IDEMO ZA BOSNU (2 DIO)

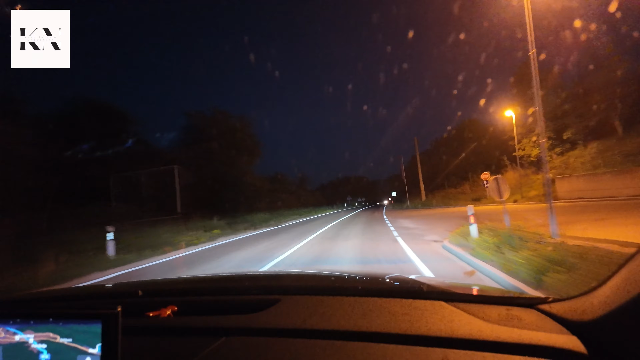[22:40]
I sad smo... Jor Muhammed. Pred Sanom. Evo ljudi, vozimo se, sat je 9.34. Ovdje mrak, vidite. Mrakača.